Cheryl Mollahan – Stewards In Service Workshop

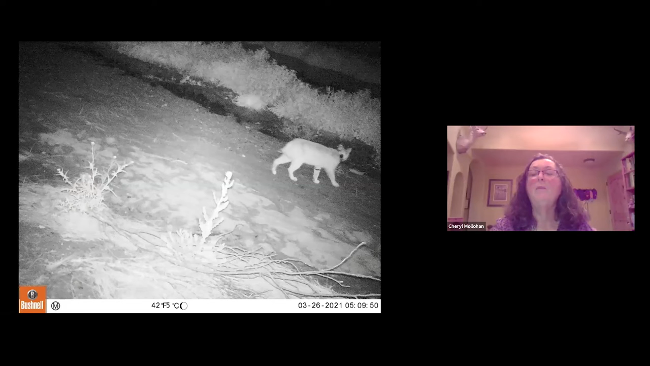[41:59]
Um, she was down, has been down there twice that we got pictures, but I think she's been down there more than that. This is water in the Santa Cruz. So I'm sure most of you know about that project and, um, the folks that are monitoring this project were very excited to see bobcat use back down in that river, but considering the busy roads that she crossed to get there, I'm not so much.